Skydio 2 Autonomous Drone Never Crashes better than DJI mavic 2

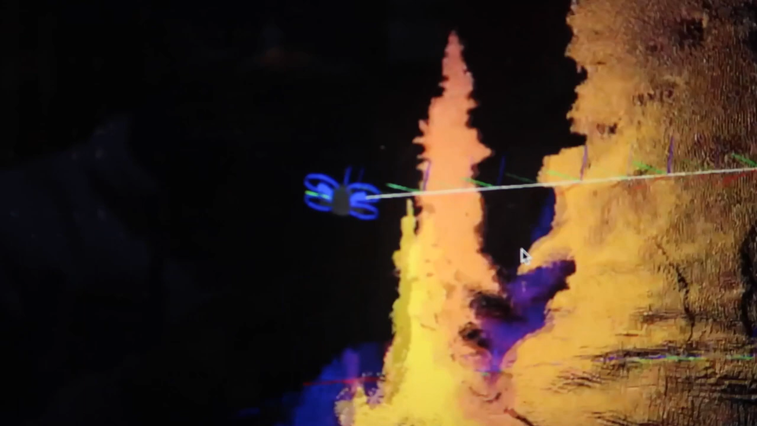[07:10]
ये देखिए ऑब्स्टेकल सेंस करता हुआ साइकिल को ट्रैक कर रहा है नीचे से ये,